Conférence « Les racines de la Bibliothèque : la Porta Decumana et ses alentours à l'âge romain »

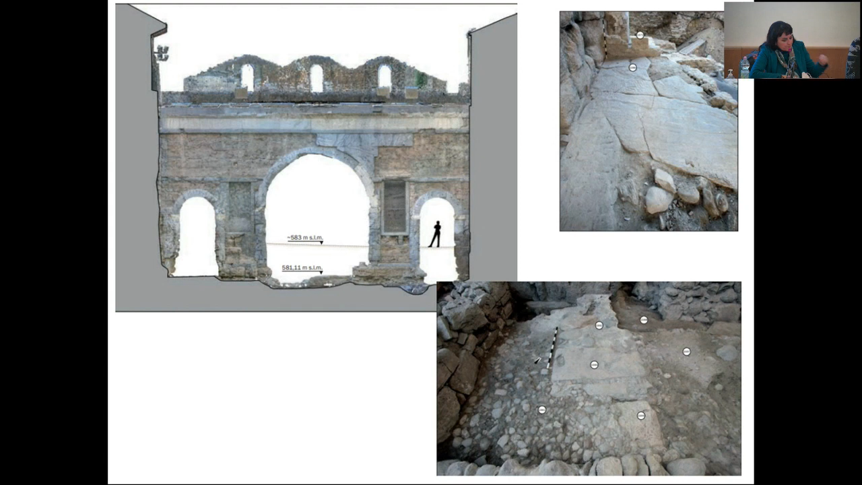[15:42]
la même conformation et morphologie que ce qu'on vient de voir pour la porte de Koumana et qui en plus dans la porte la porte prétorienne avait été en quelque sorte décorée par une série de dalles blanches qu'on a retrouvées sous l'arcade principale dans les deux parties de la porte dans les deux côtés et qu'on a pensé être un élément décoratif vous les voyez dans cette photo la troisième dont il y avait ce dallage en marbre gris avec ces pièces ces grandes dalles qui formaient une sorte de limite c'est comme si c'était une limite du